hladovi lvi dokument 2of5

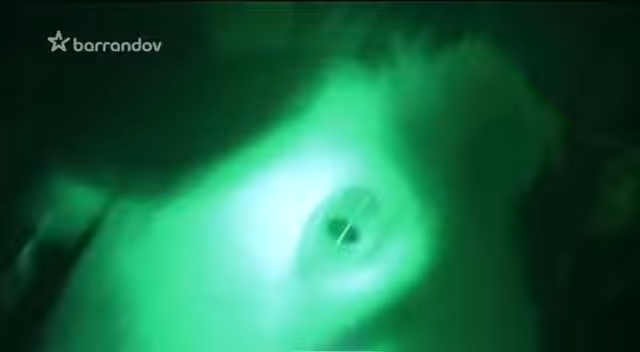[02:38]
Jedinou slabou stránkou boxu je, že tyhle otvory mohou sloužit i jako otvory vstupní Pro lví drápy